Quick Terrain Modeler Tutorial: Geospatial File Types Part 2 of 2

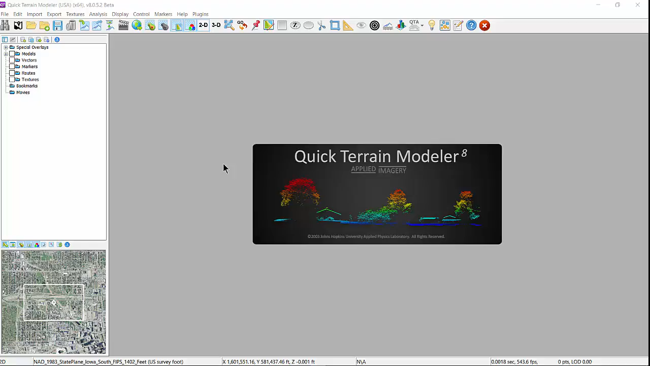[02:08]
First, you can simply select the import texture icon from the default or tactical toolbar,